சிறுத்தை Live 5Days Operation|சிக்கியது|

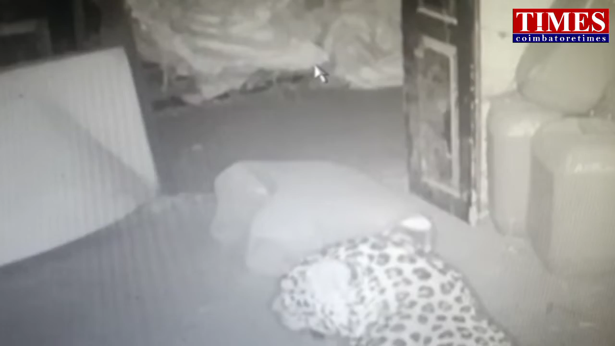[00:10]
கோவை மாமாட்டம் மதுக்கரை வணப்பகதியை உட்டி இருக்க preached VERம் குடி இருப்பகதியில் கணண்ட Salem
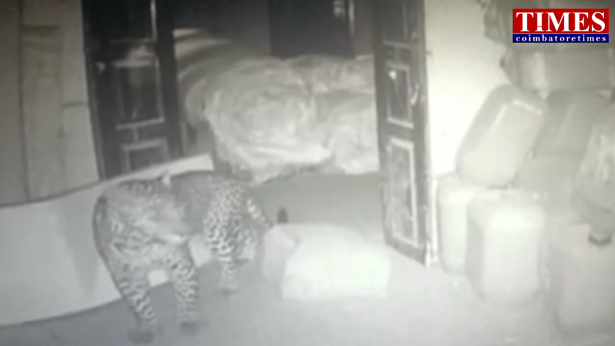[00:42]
ஐந்து நட்க்கலாக வணத்துரையினர் சிருத்திய கங்காணித்து வந்தனைலையில் தர்ப்போது அது பிடிபட்டுள்ளது இதனை வெலக்துகிறார் கோவை மண்டல வணப்பாது காவலர் ராம சுபரமணியன்